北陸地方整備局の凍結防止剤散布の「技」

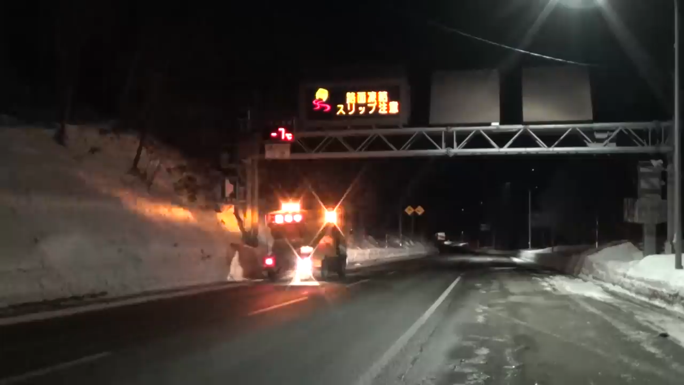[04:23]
散布車で走行しながら道路の温度を確認するとともに量を変えて散布しています